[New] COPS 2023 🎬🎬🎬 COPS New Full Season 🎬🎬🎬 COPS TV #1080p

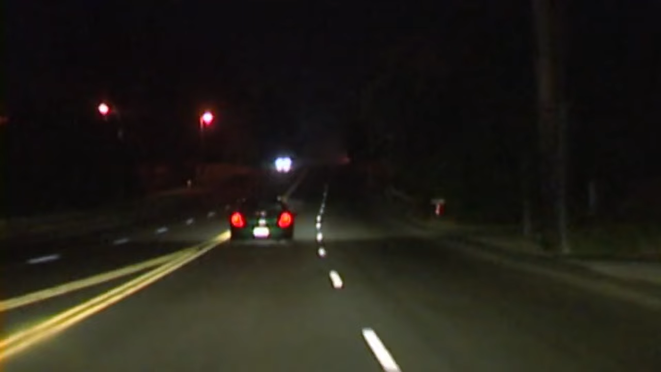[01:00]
Yeah, we're in pursuit. And now in pursuit, eastbound 72nd from Waller. Yeah, he's driving pretty recklessly. These tight corners down here.
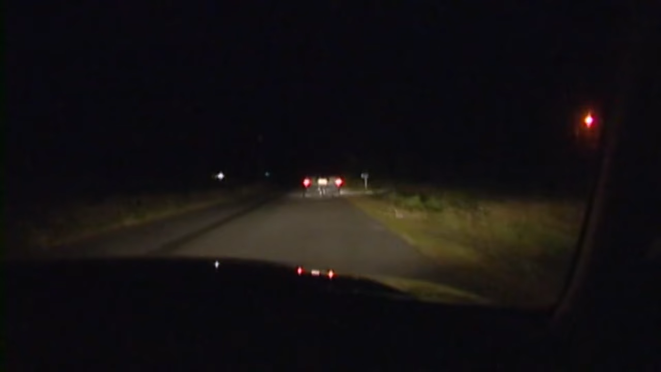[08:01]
I got 352 and 452 with me. Go ahead and try to stop. And we're still going eastbound. We'll be in pursuit.
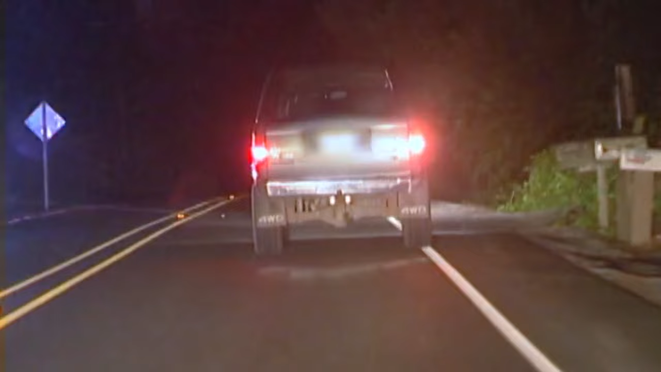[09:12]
So, in the middle of the road, there's nothing there. I don't have any stop sticks. Looks like he hit the sticks. They were successfully deployed our stop sticks.
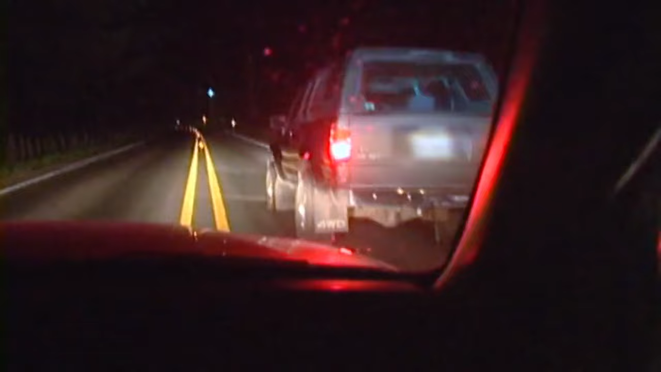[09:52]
Well, looks like he's stopping. step out of the vehicle.